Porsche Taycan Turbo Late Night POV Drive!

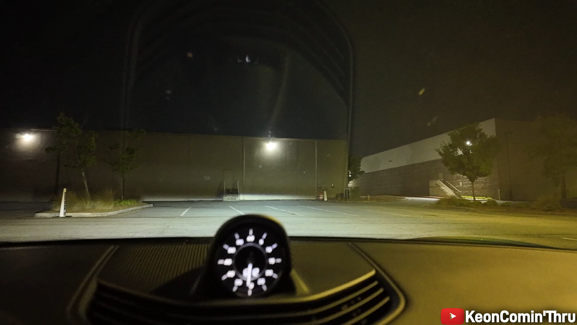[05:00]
And of course, with all Porsche fashion, you get the analog clock up here.
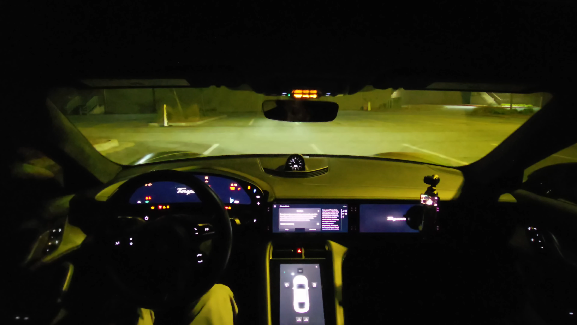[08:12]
Put it in sport. That's how I'm gonna go ahead and put it in sport plus.
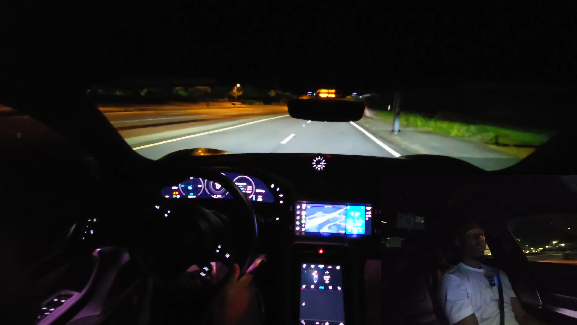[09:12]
Put it in sport plus, which we are right now. Hold the brake down and the gas.